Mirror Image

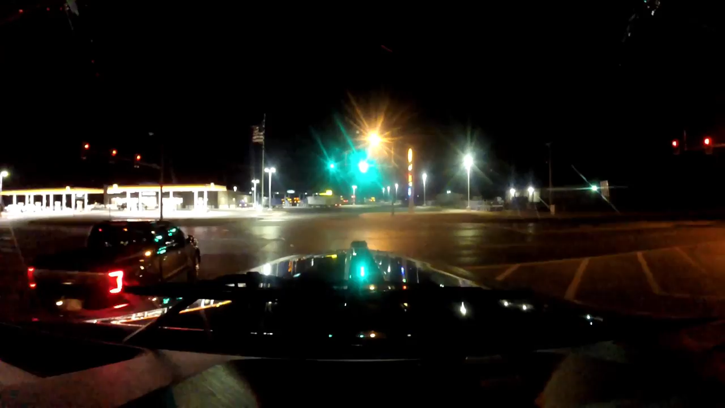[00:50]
Oh, we're in Woodward. We're going to take a small break here. And then I'm going to go ahead and deliver this load to the first stop. It'll take me today. We'll go get that knocked out.
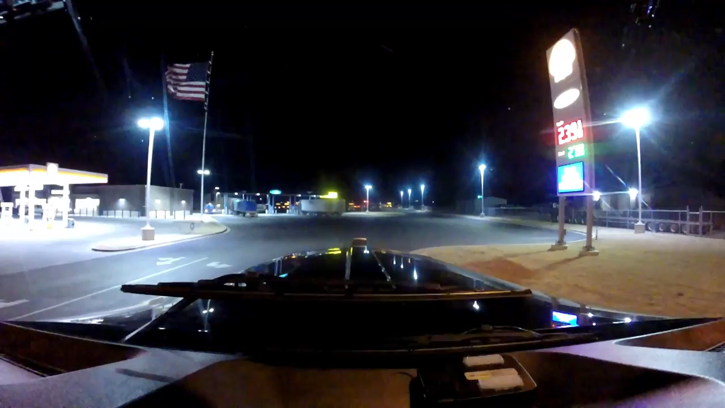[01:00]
Knocked out. Out of our way.
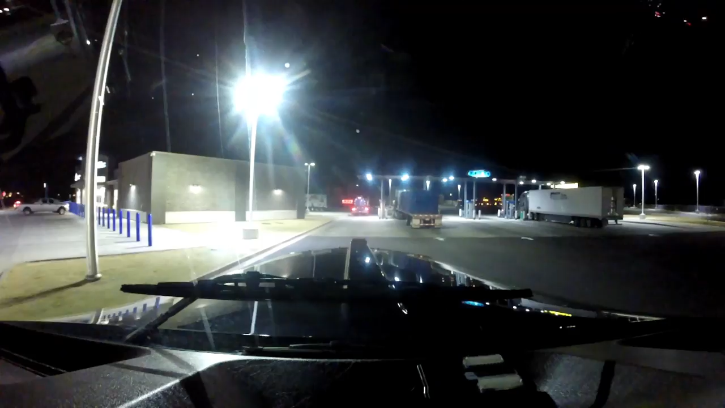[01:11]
Blue Beacon did a crappy job of washing the truck. Ain't that no surprise.